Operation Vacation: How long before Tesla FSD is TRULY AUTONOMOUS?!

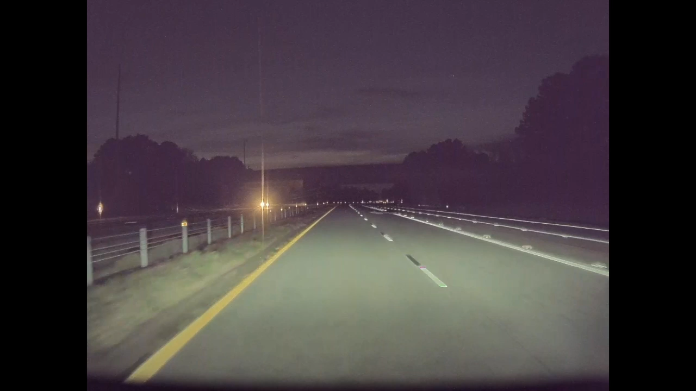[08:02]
And it was just sitting right there. It was at night, very difficult to see it. And I don't think that the car detected it. Again, I was in the other lane, so I don't know, but that would be a situation where if the car didn't detect it and it was driving in full self-driving mode and I wasn't paying attention or something like that, or again, if it was level four where the car was responsible for the driving, it could have hit that ladder, which would have caused, you know, immense damage to the car at 70 miles an hour. So again, in general, this kind of falls under the umbrella of more edge cases. It needs to detect them.